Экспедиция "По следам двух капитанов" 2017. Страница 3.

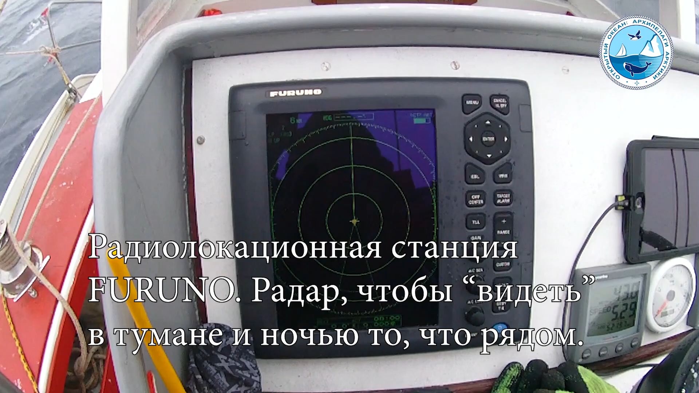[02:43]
Если бы здесь какое-нибудь судно появилось в пределах 6 миль, то мы бы увидели или какое-нибудь препятствие значимое.
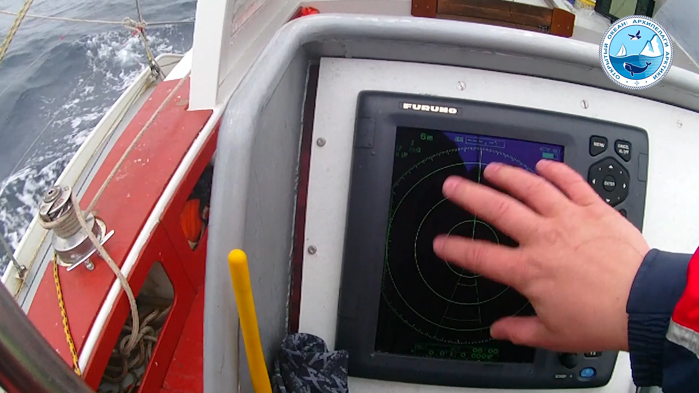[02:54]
Эту зону можно увеличить. Посмотреть нет ли каких-нибудь преград в пределах 36 миль. Поставим ближний радиус 3 мили. Это как раз расстояние, чтобы мы успели сделать маневр.
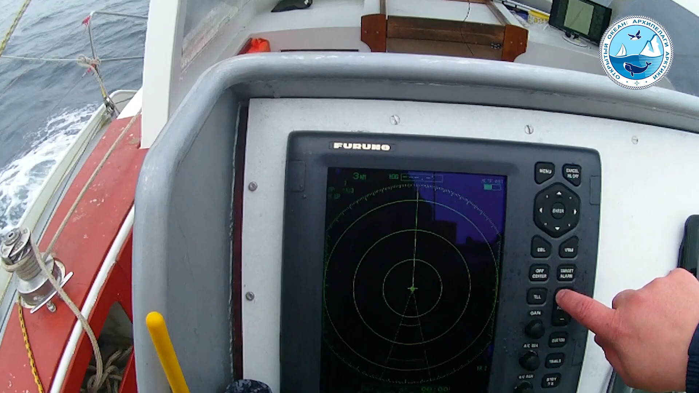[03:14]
Это скорость ветра. Истинная скорость ветра.